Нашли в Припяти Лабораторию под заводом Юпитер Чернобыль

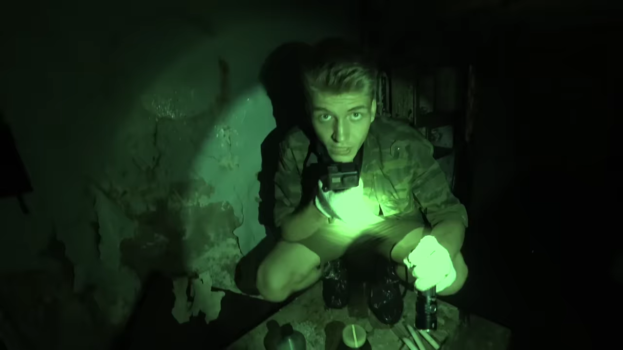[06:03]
Можно, можно. Но я хочу повыше отсюда уйти. О, нифига себе, что мы нашли. Чисто комната лаборатория. Да. Походу мы пришли по правильному адресу.
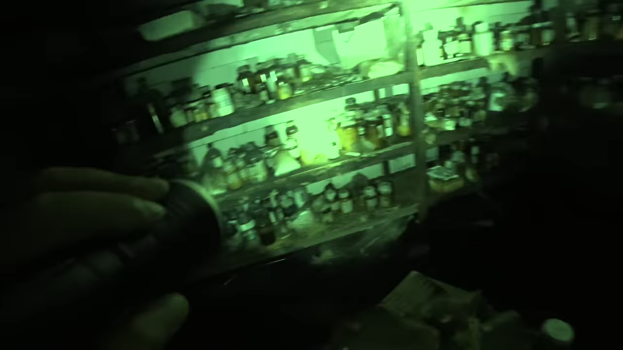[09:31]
В общем, куча каких-то порошков. Я так понимаю, они связаны как-то с радиацией, потому что на том сейфе, на котором мы укрепляли наши ботинки, были значки радиации. Давай будем отсюда уходить, потому что ноги мокрые, братан.
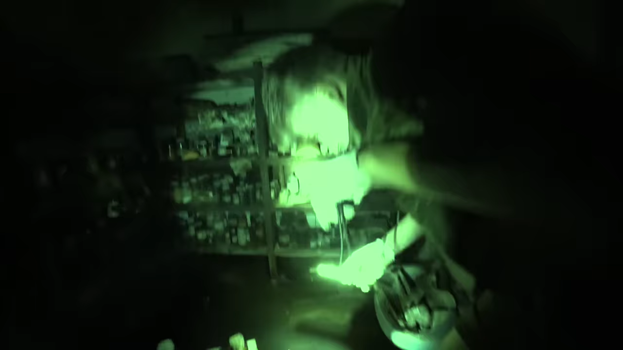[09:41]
Всё, брошай, это всё дело, еблая. У меня нога опять промокает. Опять промокает нога? Короче, здесь...
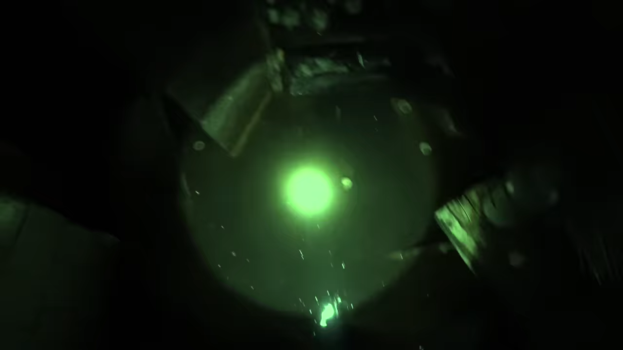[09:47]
Здесь много чего есть. Да, здесь очень много чего. В таких бутылках написано...
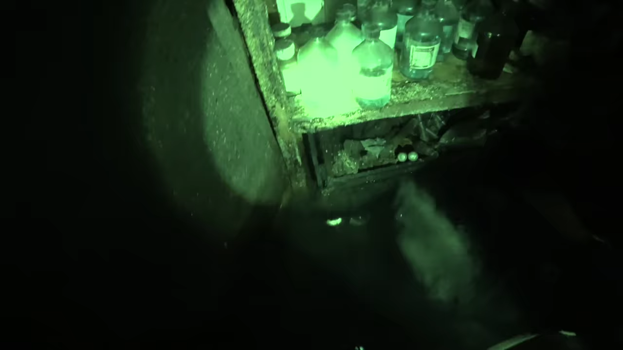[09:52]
О, кстати, тут написано. Реохим, додикам, ч... Что-то там это.
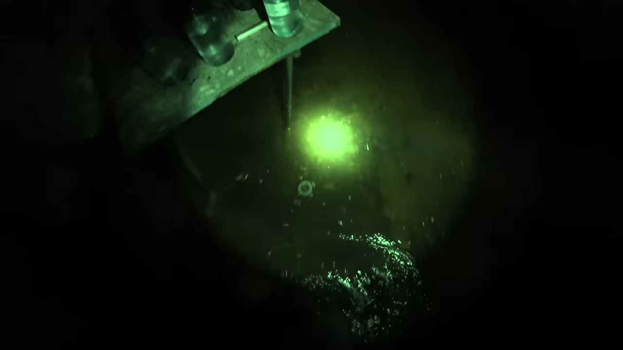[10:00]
Я надеюсь, ребята, что вы мне в комментариях напишите, для чего вот эти растворы,
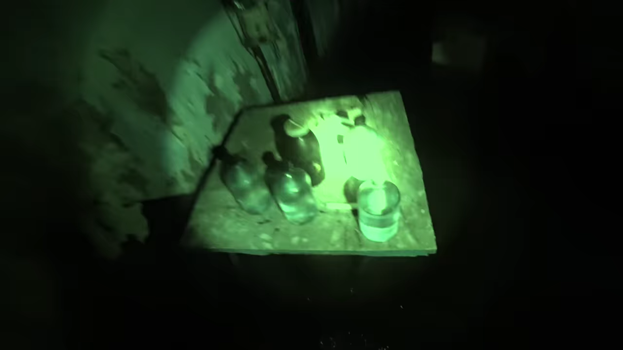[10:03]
для чего вот этот белый порошок и для чего вот тот жёлтый порошок.
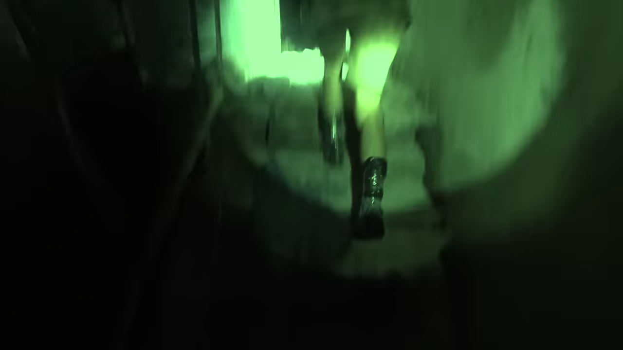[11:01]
Пока я даже не могу представить. Но я думаю, что ещё много чего интересного будет. Ну что, ребят, а данный видеоролик подходит к концу. На улице уже темно. Сейчас нас ждёт ночная прогулка по Припяти.
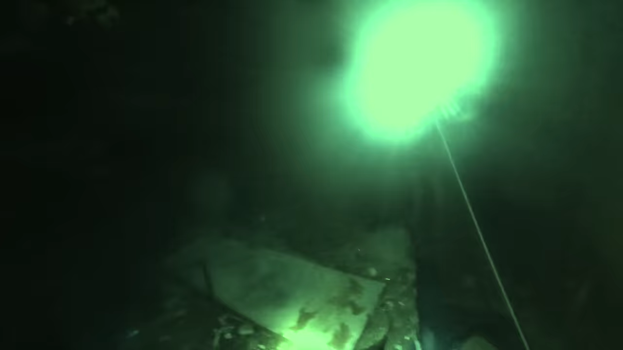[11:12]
Давай, кстати, выключим фонари наши вообще. Вот.
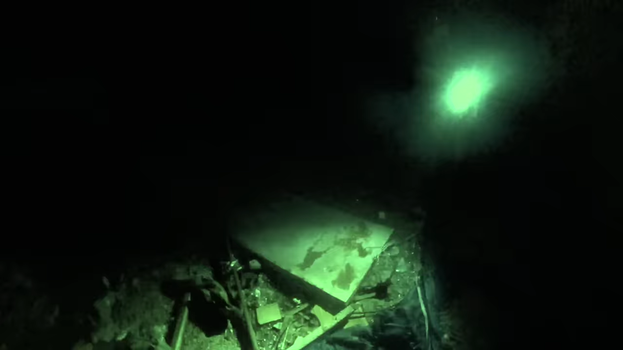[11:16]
Сейчас нас в такой темноте, чтобы не видели патрульное, ждёт прогулка по Припяти до нашей квартиры.